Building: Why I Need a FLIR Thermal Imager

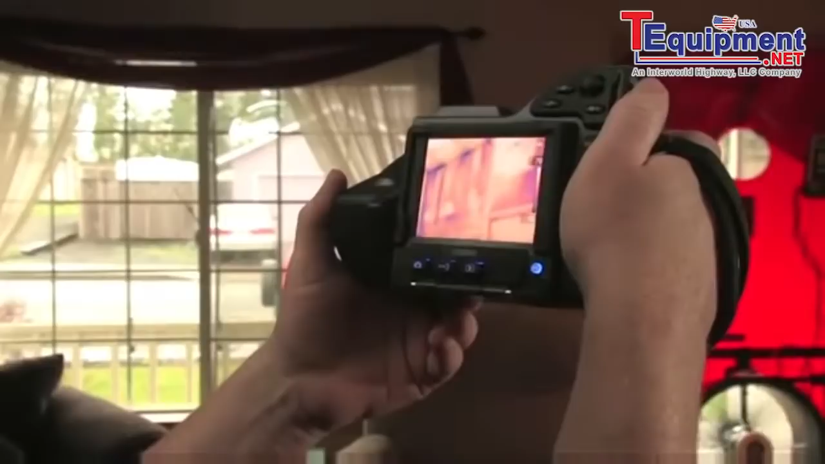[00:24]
A thermal camera helps you see problems no other tool can without ripping into walls, floors, or ceilings.
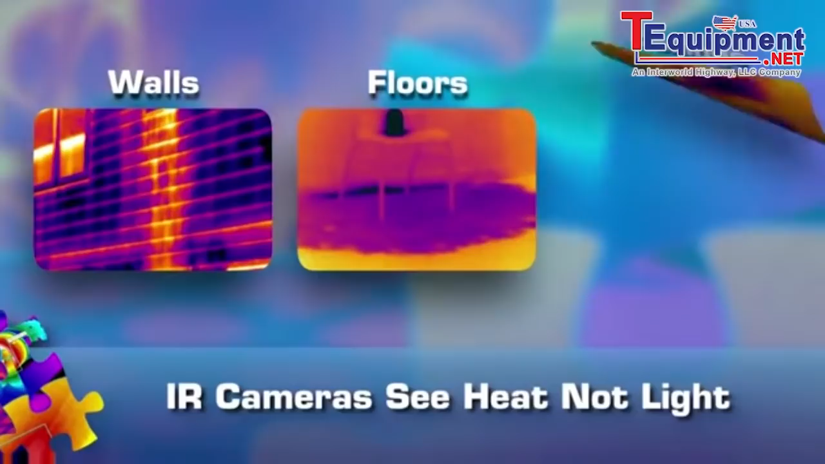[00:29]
More importantly, it helps your customers see them too.
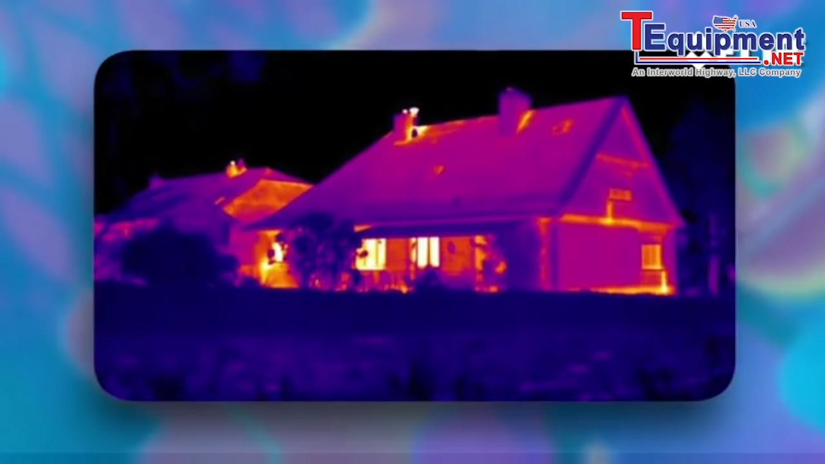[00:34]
Things normally invisible like missing insulation, structural details, water damage,
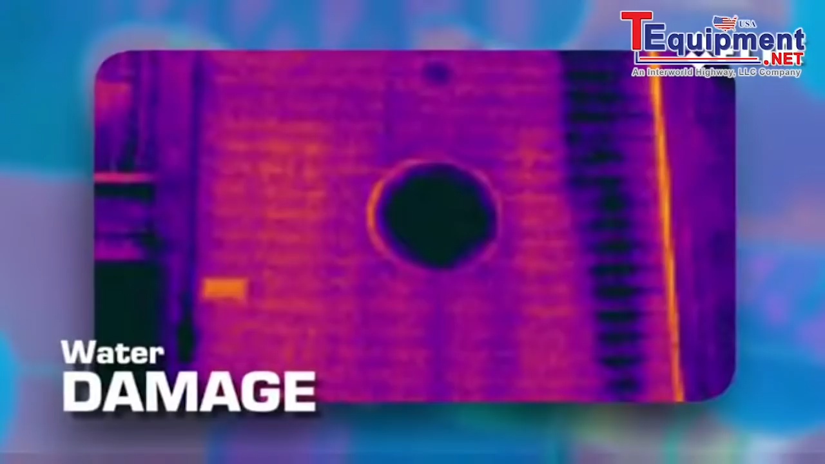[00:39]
plumbing, and HVAC issues to name a few.
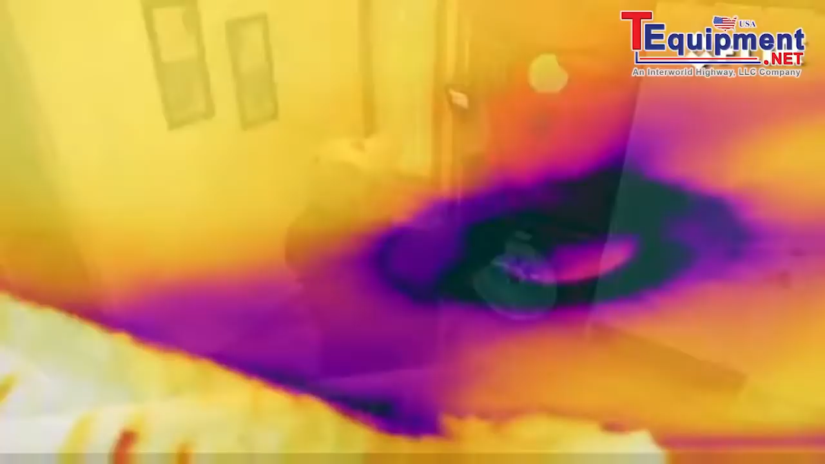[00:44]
It's pretty amazing what you can find, but the real power of this tool is what it shows.
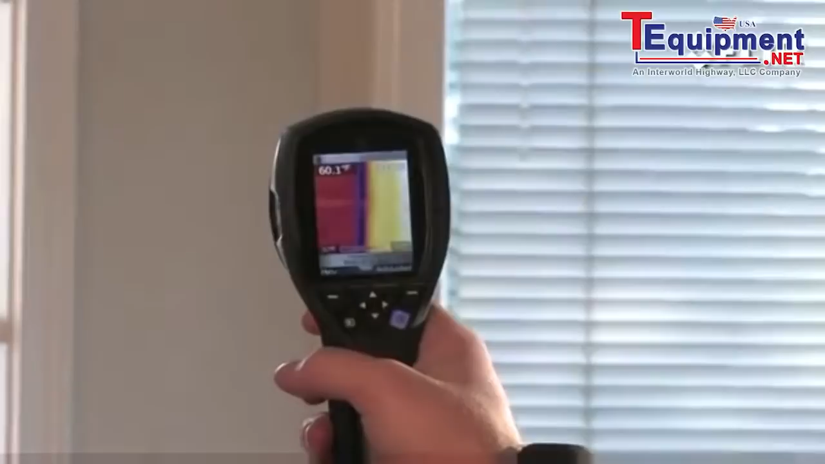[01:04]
You simply scan the area to see the temperature differences and if something's amiss, you'll catch it immediately with a snapshot.
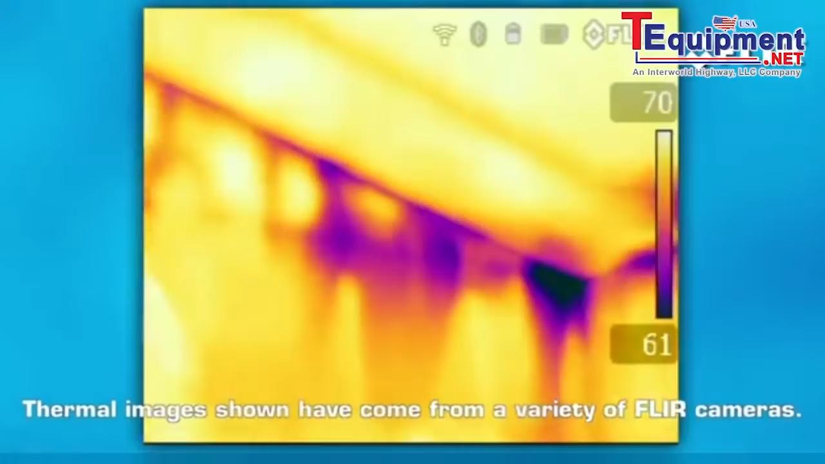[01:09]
Better than punching through sheetrock or climbing around in a crawl space, right?
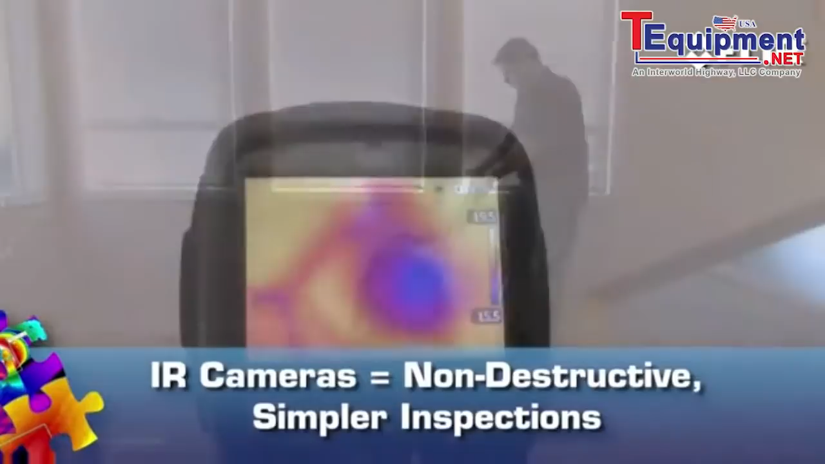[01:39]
Water stains aren't always visible to tell you where moisture's getting in or mold may be growing.
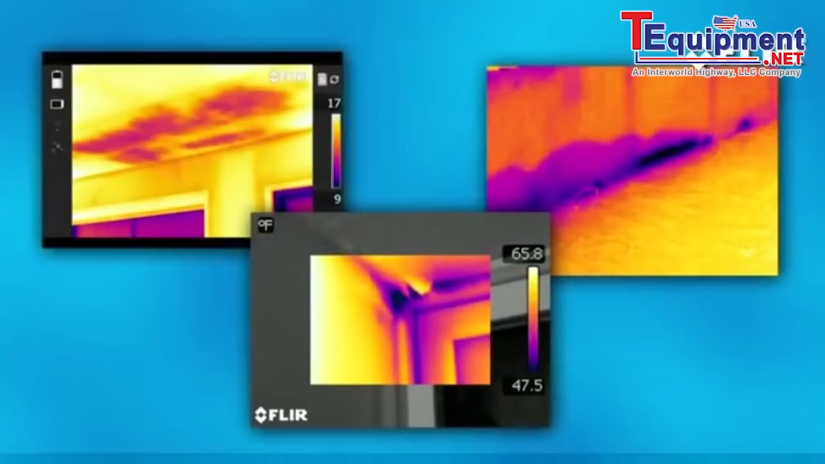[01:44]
Thermal imaging can readily show you where it is so you can track down leaks quicker,
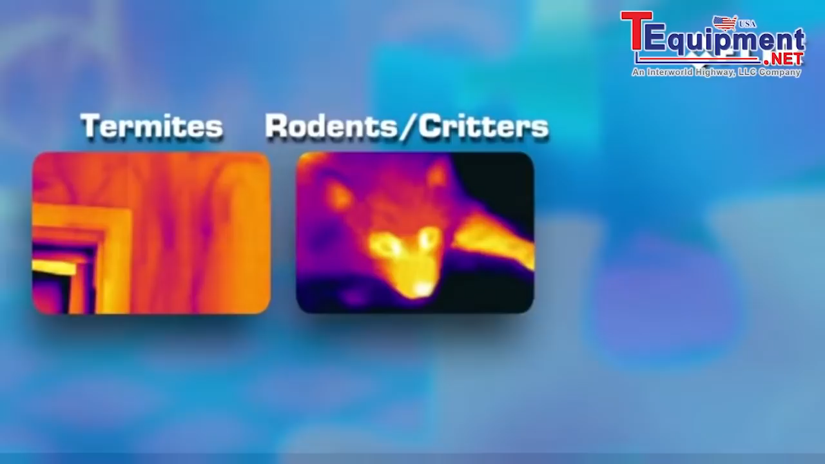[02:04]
They're also a lifesaver when it comes to detecting signs of insects, rodents, and other critters nesting in spaces they don't belong. This is the kind of documentation customers, contractors, and insurance companies love to get.